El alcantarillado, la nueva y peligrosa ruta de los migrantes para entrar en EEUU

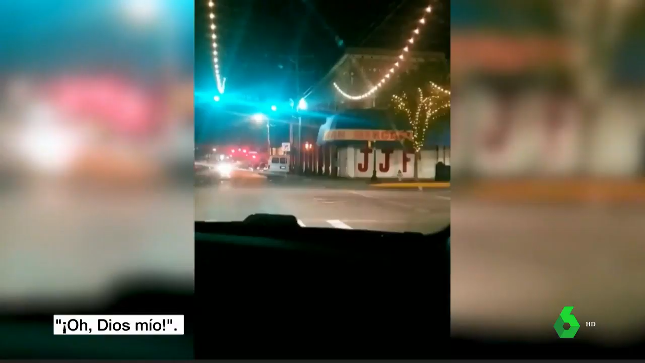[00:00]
¡No mames! ¡Oh, Dios mío! Salen de la alcantarilla y corren en medio de la carretera esquivando a los coches. Son migrantes pisando por fin suelo estadounidense.